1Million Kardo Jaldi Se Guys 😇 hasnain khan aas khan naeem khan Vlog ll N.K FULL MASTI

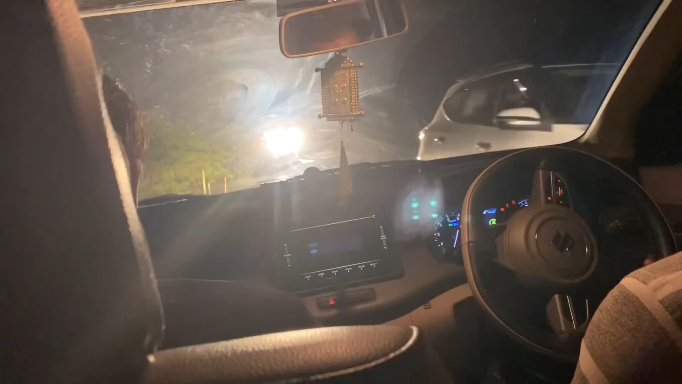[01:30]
अगर सामने से कोई गाड़ी आ जाए तो उसको पासिंग देने के लिए खुद साइड में खड़ा होना पड़ता है। सिंगल लोड है ना। अरे जा यार, खड़े तो हैं चुपते।
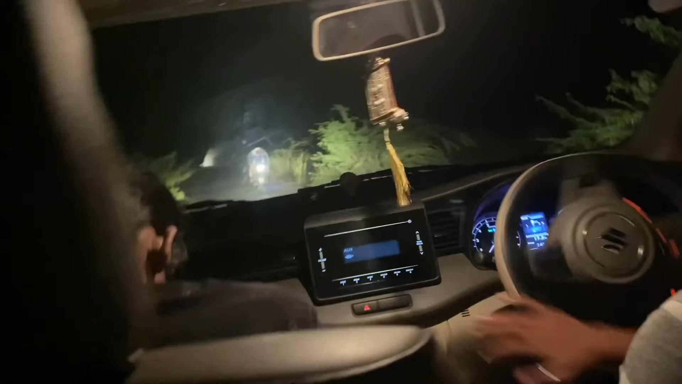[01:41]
आपा डीपा दे रहा। यहाँ के रोड इतने छोटे हैं कि अगर कोई सामने से दूसरी गाड़ी आ जाए या तो खुद साइड में होना पड़ता है तो वो साइड में होगा, दो में से एक ही काम है।